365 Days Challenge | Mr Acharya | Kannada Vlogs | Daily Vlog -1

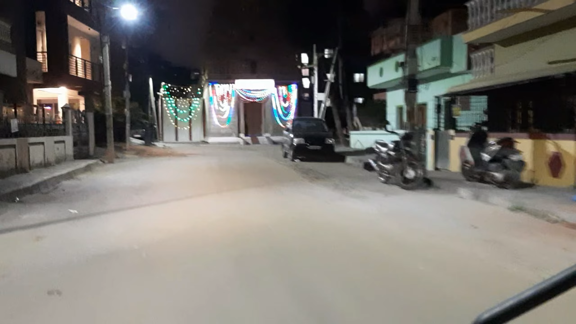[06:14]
ನೋಡಿ ಗೈಸ್, ಇದೇ ನಮ್ಮ ವೆಂಕಟೇಶ್ವರ ಸ್ವಾಮಿ ಟೆಂಪಲ್ಲು, ಸಿಕ್ಕಾಪಟ್ಟೆ ಫೇಮಸ್ಸು.
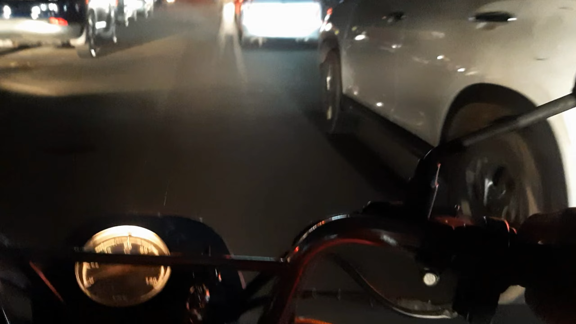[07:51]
ಸೊ ನೋಡಿ ಗೈಸ್, ಇದು 27th ಮೇನ್ ರೋಡಲ್ಲಿ ಸ್ಟ್ರೀಟ್ಸ್ ಫುಡ್ಡು.
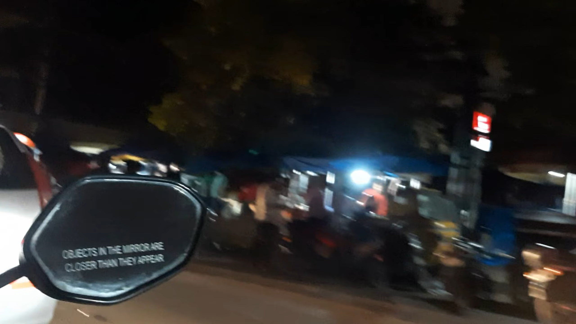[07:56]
ಸೊ ಒಂದಿನ ಇಲ್ಲಿಗೆ ಹೋಗೋಣ, ಕರ್ಕೊಂಡು ಹೋಗ್ತೀನಿ ನಾನು,
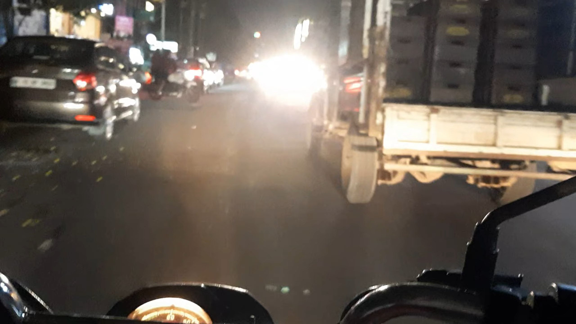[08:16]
ಸೊ 1st October ಅಂದರೆ ಇವತ್ತಿಂದ ಪ್ರತಿದಿನ ನಾನು ವ್ಲಾಗ್ಸ್ನ ಅಪ್ಲೋಡ್ ಮಾಡ್ತಾ ಇರ್ತೀನಿ. ಸೊ ಒಂಥರ ಚಾಲೆಂಜೇ ಅಂದ್ಕೊಳ್ಳೋಣ, ಇದನ್ನು ನೋಡೋಣ ಸರ್ವೈವ್ ಮಾಡೋಕ್ಕಾಗತ್ತಾ ಏನು ಕತೆ ಎತ್ತ ಅಂತ. ಸೊ ಪ್ಲ್ಯಾನ್ ಅಂತೂ ಇದೆ ಸಕ್ಸಸ್ಫುಲ್ ಆಗಿ ಇದನ್ನು ಕಂಪ್ಲೀಟ್ ಮಾಡೋಣ 365 days ಅಂತ.
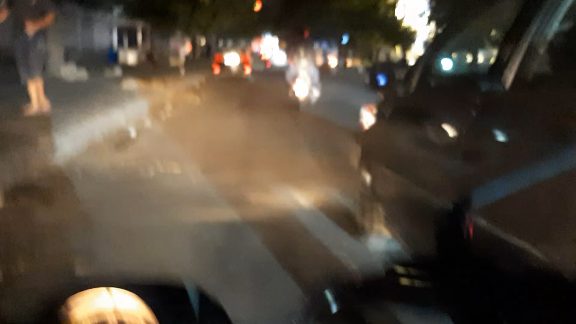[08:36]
ಸೊ ಹೇಗೆ ನಡೆಯುತ್ತೆ ನೋಡುವ. ಸೊ ನೋಡಿ ಗೈಸ್, ಎಷ್ಟು ಚೆನ್ನಾಗಿದೆ ವ್ಯೂ.
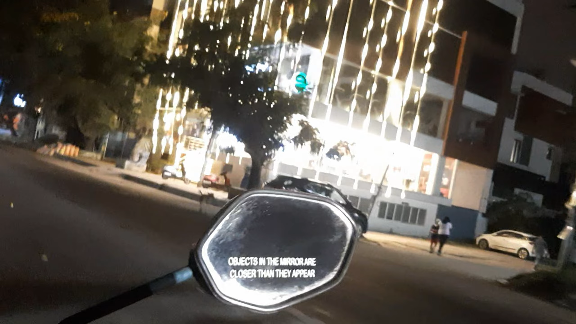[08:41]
ಆ್ಯಕ್ಚುಲಿ ಈ ಟೈಮಲ್ಲಿ ಬಂದಿದ್ದು ಒಂಥರ ಒಳ್ಳೆಯದಾಯಿತು, ಯಾಕಂದರೆ ಯಾರೂ ಅಷ್ಟಿರಲ್ಲ,
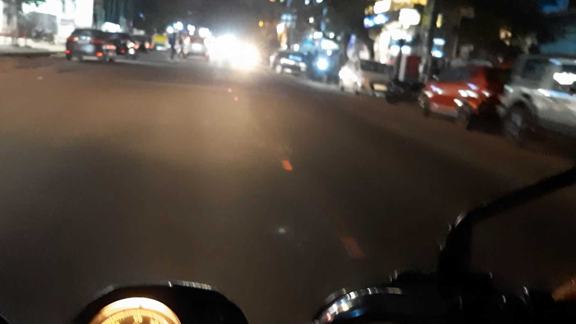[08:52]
ಟ್ರಾಫಿಕ್ಕು ಇರಲ್ಲ, ಆರಾಮಾಗಿ ಡ್ರೈವ್ಗೆ ಹೋಗ್ಬಿಟ್ಟು ಮನೆಗೆ ಹೋಗಿ ಸೇರ್ಕೊಬೋದು. ಸೊ 102 ಗಾಡಿಯ ಮಧ್ಯೆ ಸಿಕ್ಕಾಕೊಂಡ್ಬಿಟ್ಟಿದ್ದೀನಿ ನಾನು.